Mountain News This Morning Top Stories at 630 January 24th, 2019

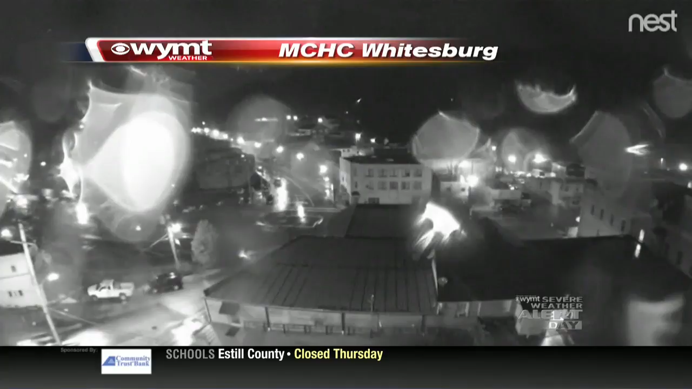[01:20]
Whitesburg, don't see anything on the rooftops just yet. May still be a little bit of a wintery mix over that way. But temperatures are getting colder, so I'd say it's probably an icy mixture of some snow at this point.